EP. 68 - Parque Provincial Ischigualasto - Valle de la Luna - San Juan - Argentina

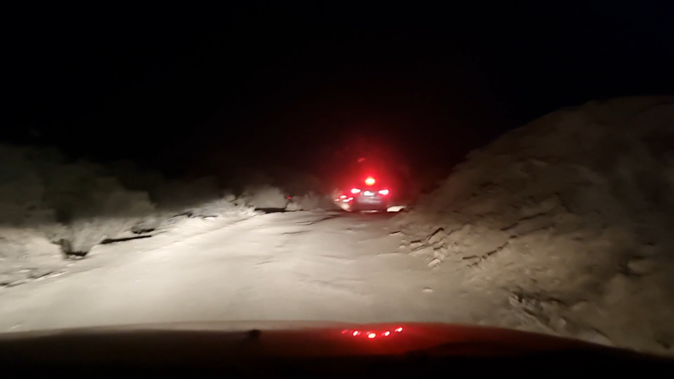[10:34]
Estão aqui numa fila indiana, aqui um monte de carro aqui, se metendo no meio aqui da estrada de Olímpio. Do poeirão. Poeirão. Não vai dar para mostrar muita coisa, porque justamente eu passei de noite, né? Então, mas a gente sugere para quem venha para cá fazer esse passeio da lua cheia, que é muito bonito. A imagem que se tem da lua assim batendo nas montanhas é muito legal.
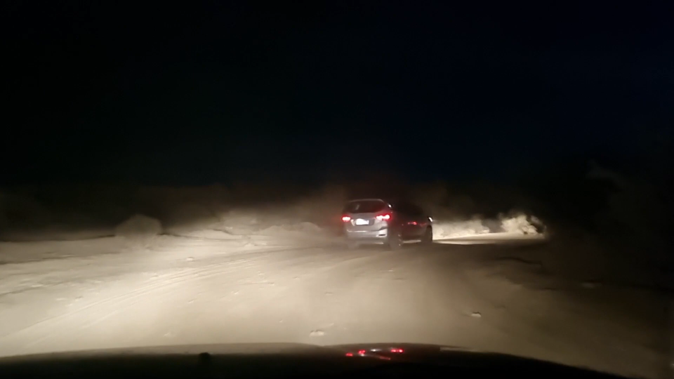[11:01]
A gente vai tentar mostrar alguma coisa para vocês, mas logicamente por conta da falta de luz, não sei se vai dar para mostrar muita coisa. Olha lá a lua lá em cima. Olha, olha só que show.